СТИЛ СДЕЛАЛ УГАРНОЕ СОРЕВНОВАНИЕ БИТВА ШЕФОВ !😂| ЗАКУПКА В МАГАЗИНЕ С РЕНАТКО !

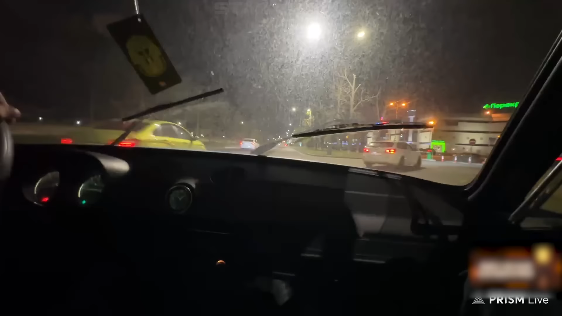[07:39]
А вот перекрёсток большой, ебать, здесь перекрёсток охуел. Чувак, кто не проедет, кто не возьмёт билетик, а прям на жопу сядет, тот мужчина.